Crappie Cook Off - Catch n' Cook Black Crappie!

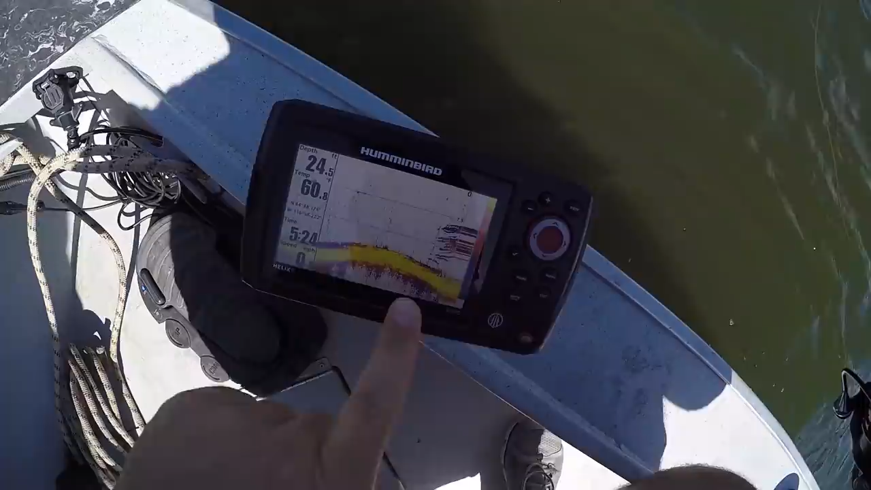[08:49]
Look at that. That's a ball of crappie right there. If I ever saw one.
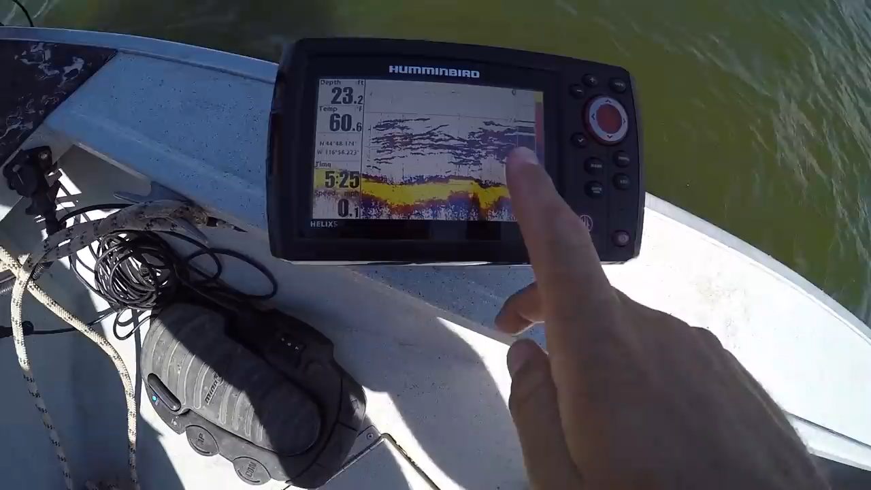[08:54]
On screen: depth 23.2 ft
That's a good school of fish right there. Let's see if we can get him to actually bite though. Got him.